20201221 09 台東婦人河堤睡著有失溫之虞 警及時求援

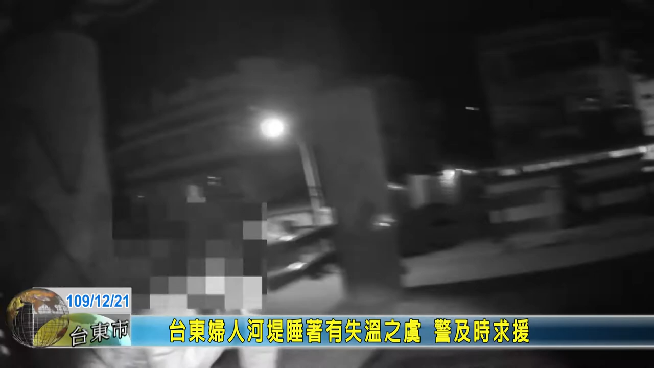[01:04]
由于近日天气转冷，妇人在寒风的吹拂之下，全身不断的发抖，被路过的民众发现之后，担心妇人因此失温，打电话向警方求援。 本所员警日前半夜11点多，获报在台东市太平溪河堤上的凉亭，